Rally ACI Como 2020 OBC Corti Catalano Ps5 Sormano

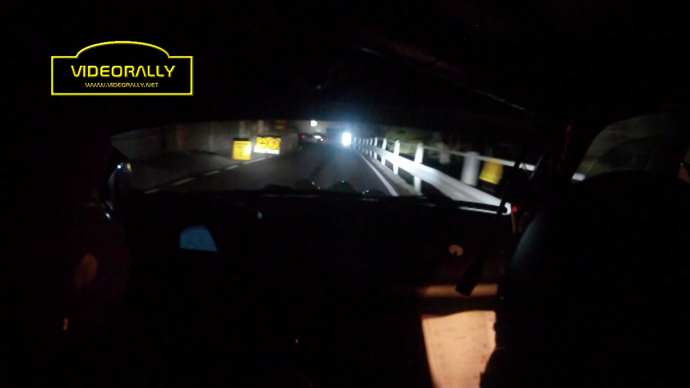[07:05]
attenzione stacca per l'entrata chicana e sinistra 50 occhio ritardo un po tornante destro 100 tornante destro 100 tornante sinistro fiscido